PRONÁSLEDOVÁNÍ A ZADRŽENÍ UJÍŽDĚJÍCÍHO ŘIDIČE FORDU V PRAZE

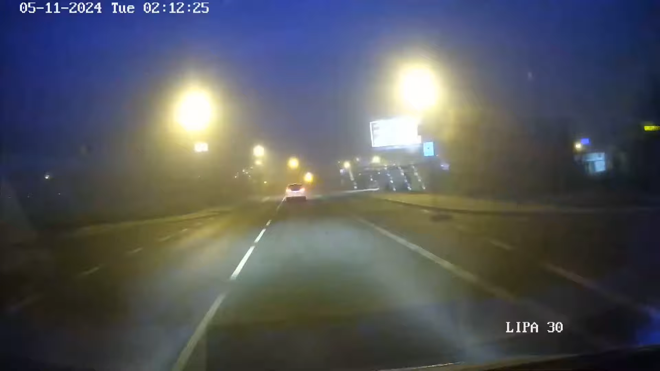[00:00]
Lipa 36, hlídka, ujíždí nám vozidlo, právě jedeme po Libušské, byli for Galaxy, na Eře to v současné chvíli nevidím. 20 má, jsme u Tapy.
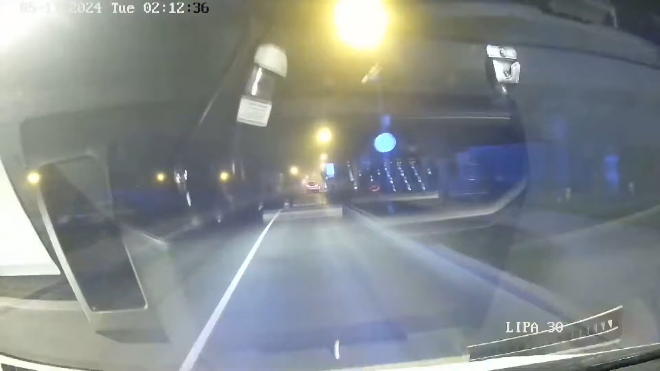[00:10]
Jo, super. Jo, jsme ze ní pověšený.
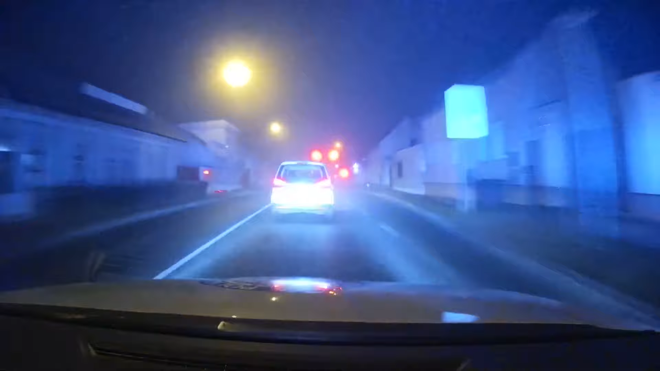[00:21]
Jedeme po Libušský směrem na křižovatku s Dobronickou. RZ. RZ. Dobrý, nehoda. On to je uražený kolo, uražený kolo, jeď dál.
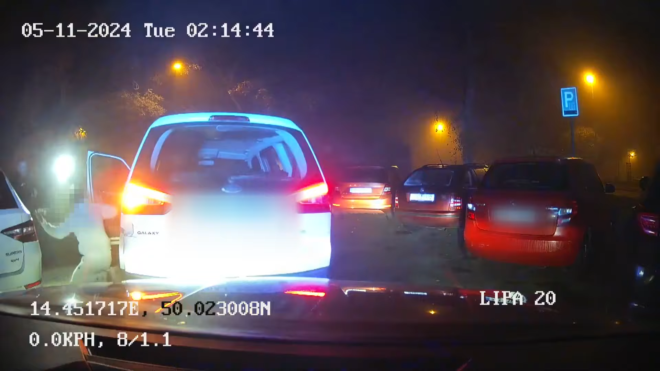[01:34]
Dělej! Na zem! Ruce za sebe! Překřiž nohy! Poutaj!